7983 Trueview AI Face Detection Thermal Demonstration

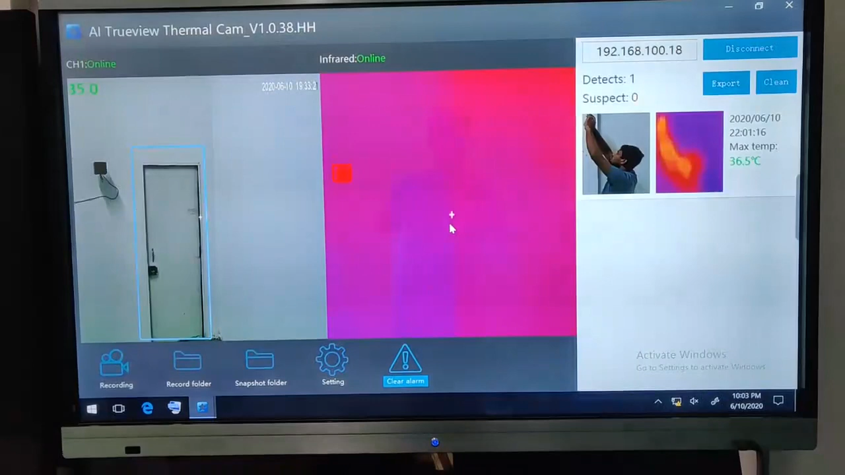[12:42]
On screen: max 36.5°C
इसके बाद में आपको settings पनीश हो जाता है तो चलिए इतना ही आपको settings करना है यहाँ पर continuously recording नहीं होता है आप manually recording enable करना होता है यहाँ पर आपको आपने manually पर click किया है तो ही record होगा
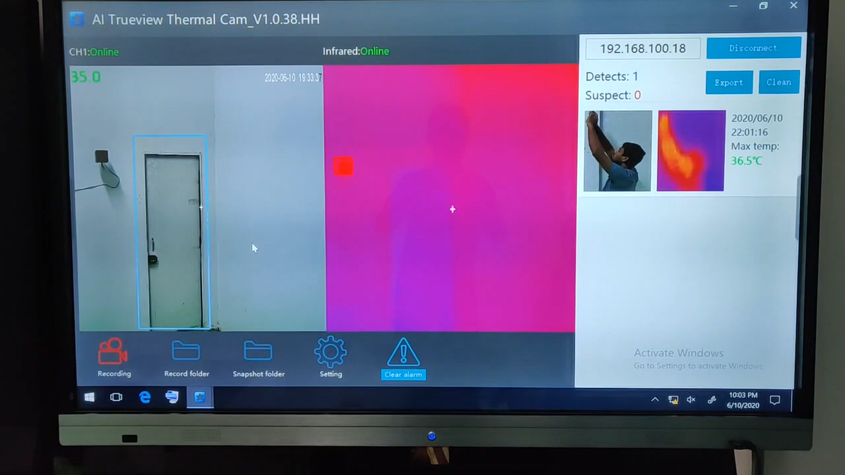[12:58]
On screen: max 36.5°C
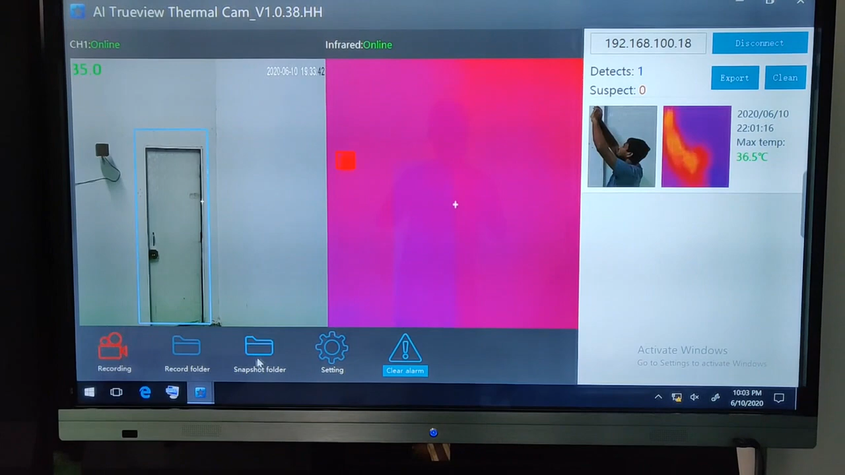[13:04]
On screen: max 36.5°C
सेकंड ही कि आपको snapshot automatically निकलता है जैसी phase detect होता है तो automatically capture कर लेता है snapshot
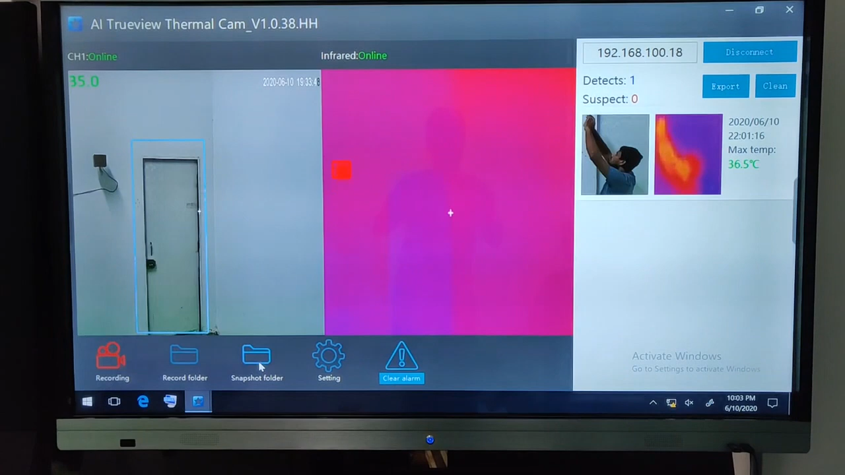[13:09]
On screen: max 36.5°C
और उसके computer में आपके disk में save खर लेता है वो export भी कर सकते
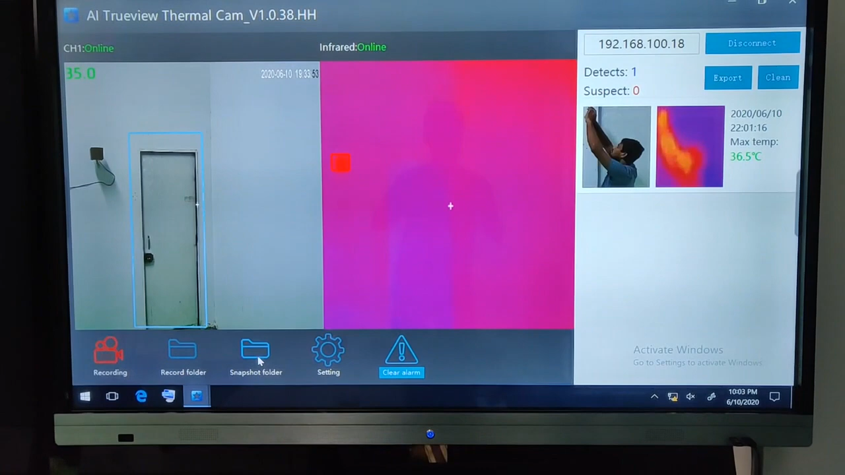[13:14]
On screen: max 36.5°C
हो या पर directly folder में जाके view भी कर सकते हो उसके लिए मैं आपको
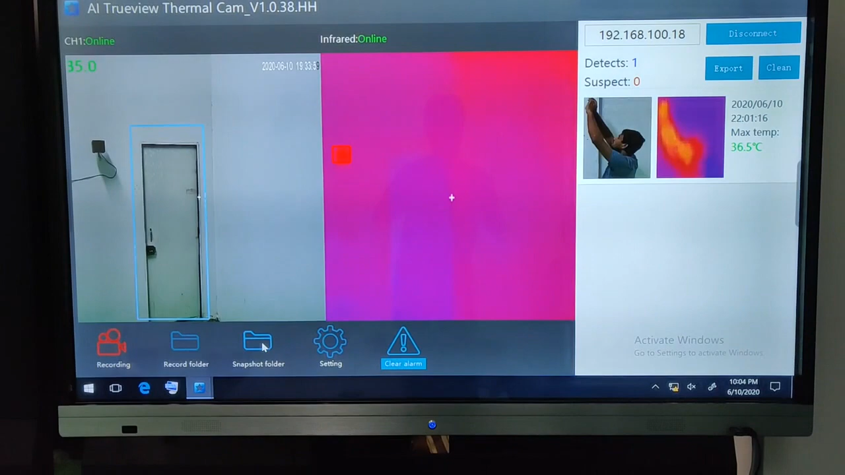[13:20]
On screen: max 36.5°C
फीर से बता देता हो temperature snapshot कैसे देखना है देखेगा इसमे
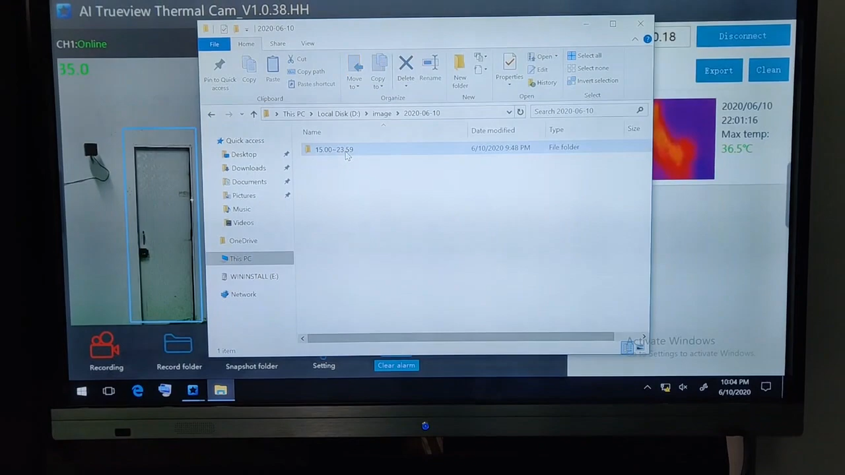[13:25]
जैसे date wise create करता है और और यहां पर create करेगा
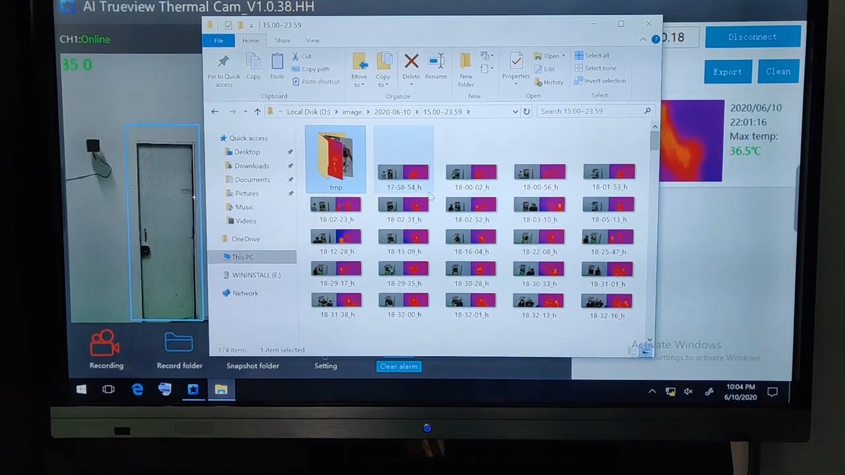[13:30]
तो इस परिके से यह snapshot यहां पर record करता है
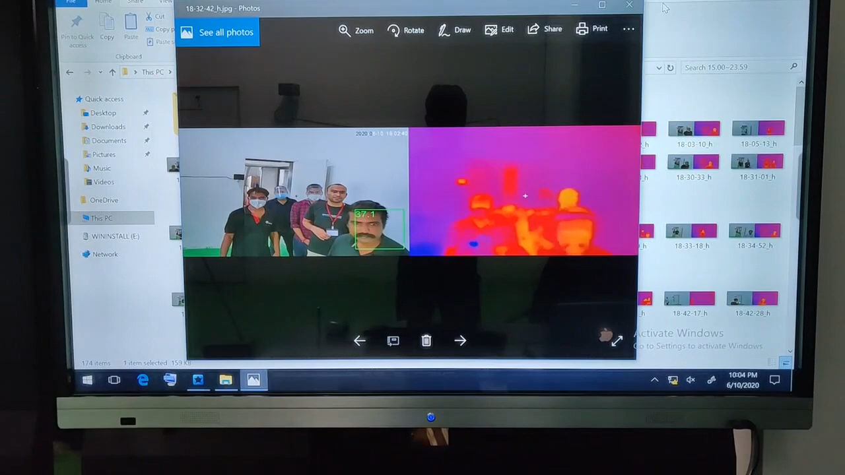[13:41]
आप अब snapshot दिख रहे हैं आपर दिखेगा
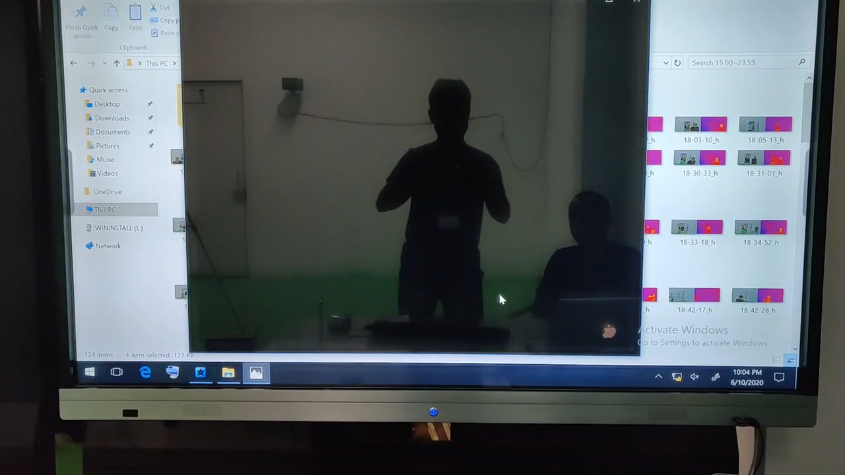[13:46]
snapshot है यहां पर आपको visible
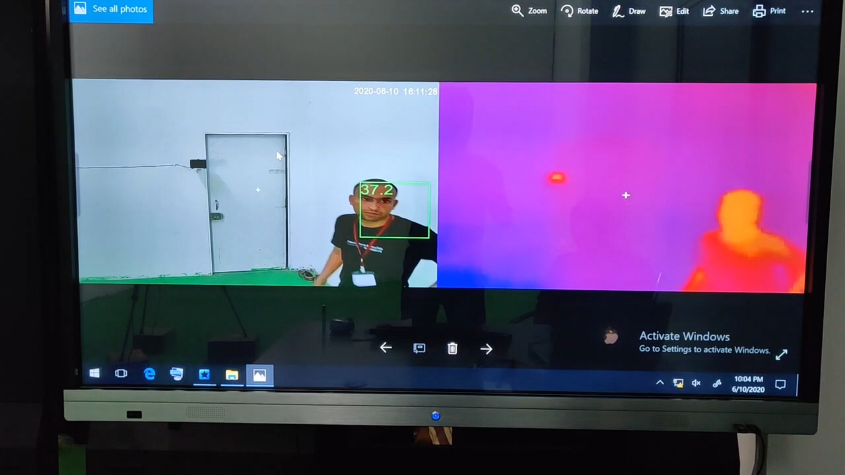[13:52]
में भी दिखेगा और thermal में भी आपको उसका view मिलेगा with temperature इसका जो resolution है आपको full 1080 रुपी में मिलता है
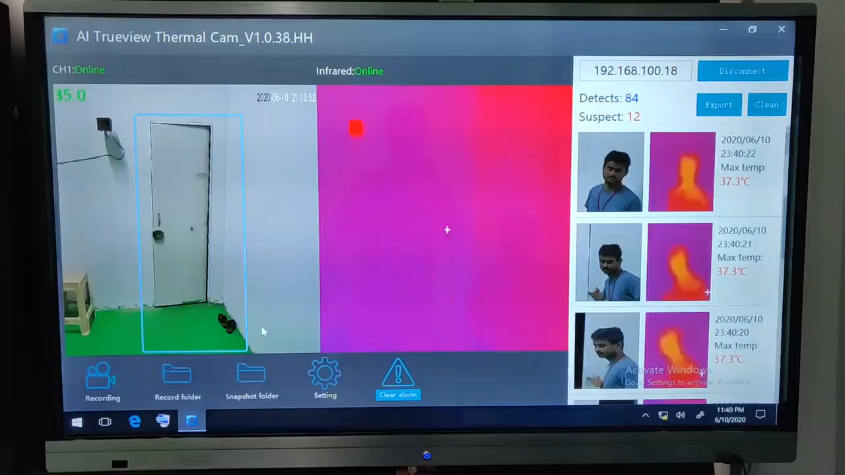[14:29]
इस तरह की से यहां पर रिपोर्ट जनरेट होता है हमने अभी देखा कि लायू
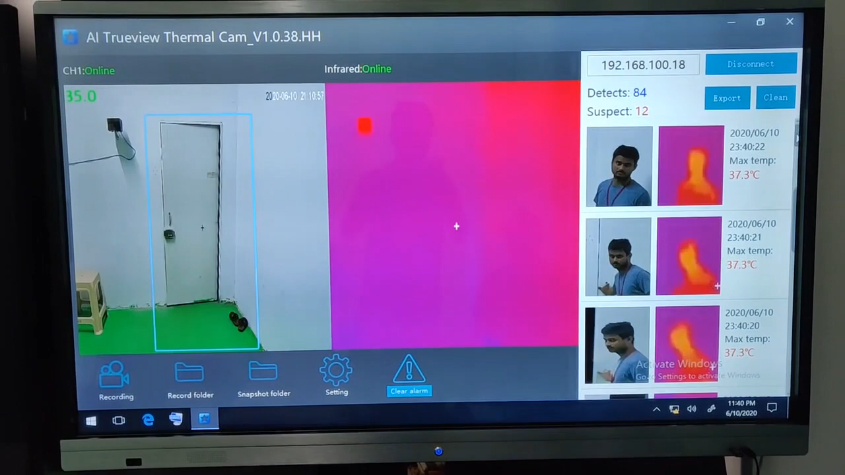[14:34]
में कैसा दिखता है लायू में कैसा detect करता है परसन को face detection में और temperature लिखें यहां पर date,
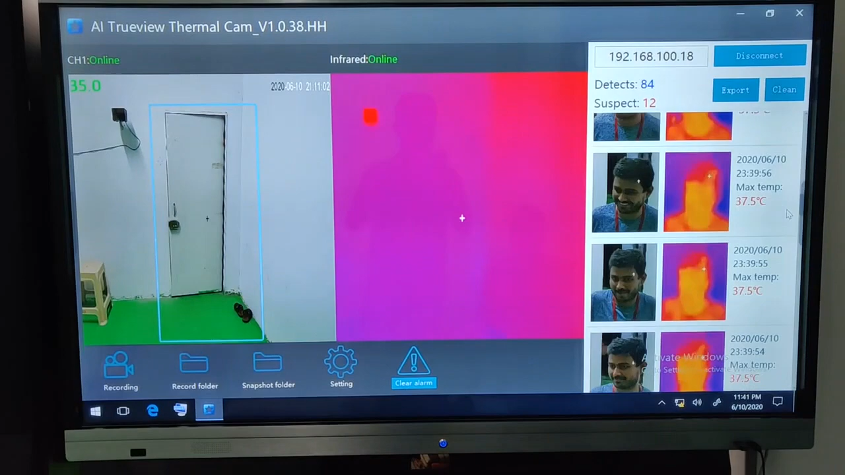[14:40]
time और maximum temperature आ जाता है उसी तरीके से अगर rain में है तो suspected में आता है और green है वो जो detection
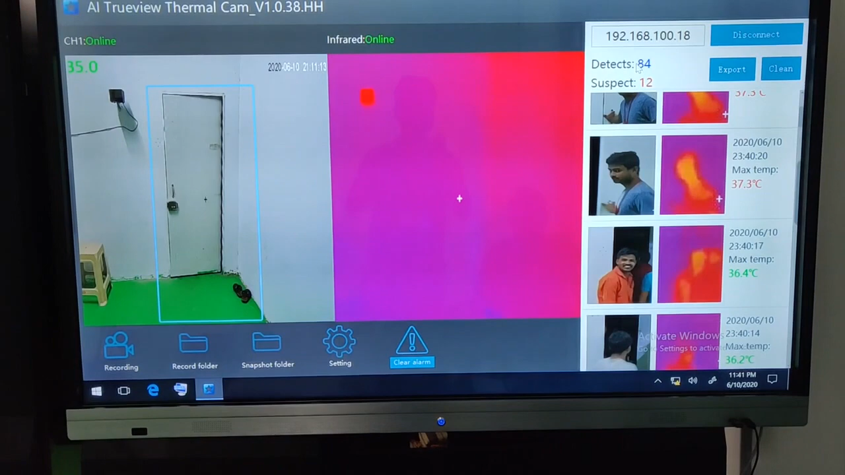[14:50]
में बताता है आपको अपको अगर वो snapshot अगर देखने है तो directly snapshot
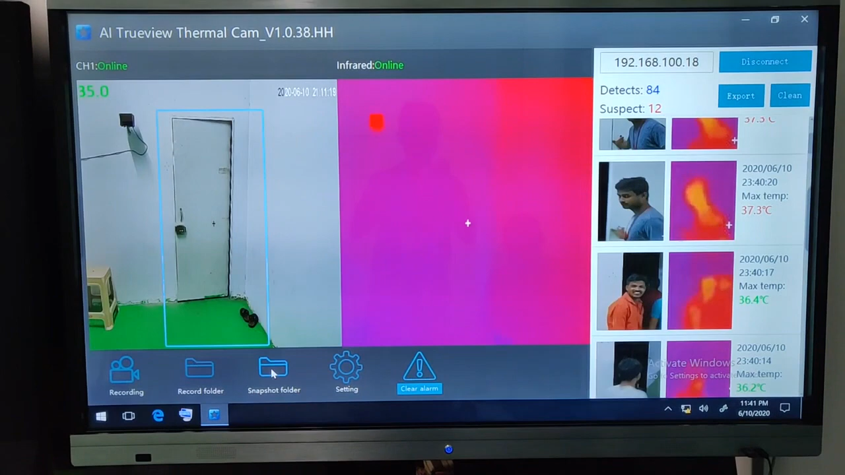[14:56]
folder पर क्लिक कीज़े snapshot folder में date wise आप जाए